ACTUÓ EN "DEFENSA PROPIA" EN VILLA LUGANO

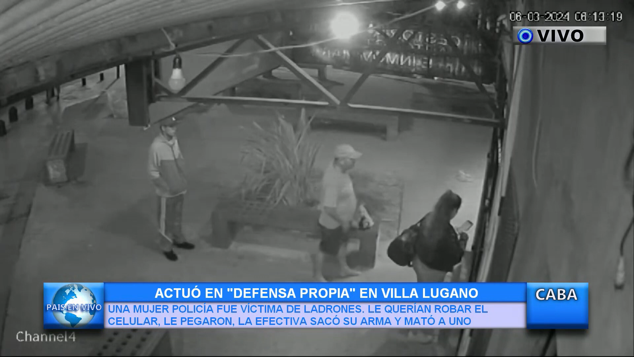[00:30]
la efectiva, está anotando los horarios del colectivo, va a sacar el QR, atrás el que se va moviendo de gorrita, el segundo, digamos, que se mueve para todos lados, acá viene otro pasajero que va a ser una, no sé qué, viene este chorro, o era chorro en vida, ve que la policía tenía un buen teléfono, se acerca otro de gorrito y van a asaltarlo, le sacan un arma y empieza una pelea cuerpo a cuerpo,